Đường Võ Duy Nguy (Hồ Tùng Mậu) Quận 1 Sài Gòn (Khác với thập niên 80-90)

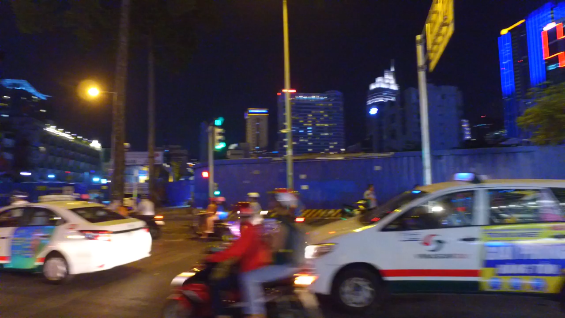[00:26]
ngày xưa phía trước đây là cái khoảng trống trống đây là bây giờ thương xá tắc đã không còn nữa ha,